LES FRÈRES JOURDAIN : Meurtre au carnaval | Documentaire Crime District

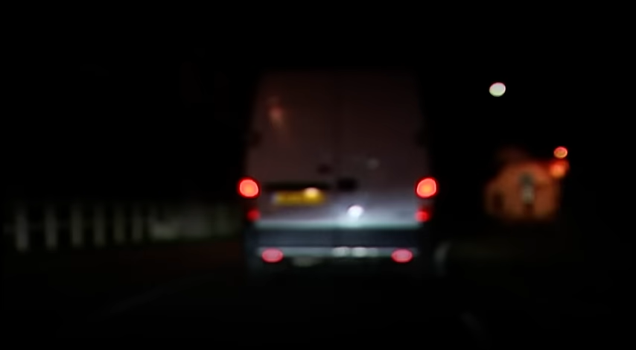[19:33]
sur la commune du portel. Et ces gens ont relevé l'immatriculation du fourgon.